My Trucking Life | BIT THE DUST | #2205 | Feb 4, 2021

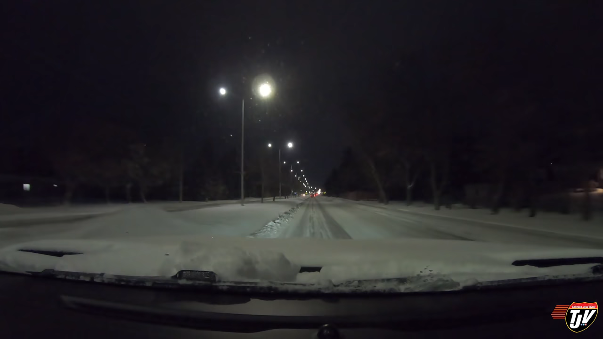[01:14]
I don't need the four-wheel drive right here. They cleared this road. But it's strange because they didn't clear it all the way to the curb. There's still 4 feet to the curb there on the left. I just left it. 7 a.m. right now. Usually they have it cleared before everyone goes to work, but they're a little bit behind this morning. We'll forgive them. All right, this time, we'll forgive them. But usually they got this little pile that they got here to my left gone already. Because you'll see at the turning lane here, people have to, in their little cars, they have to like mount this little mountain and get over it.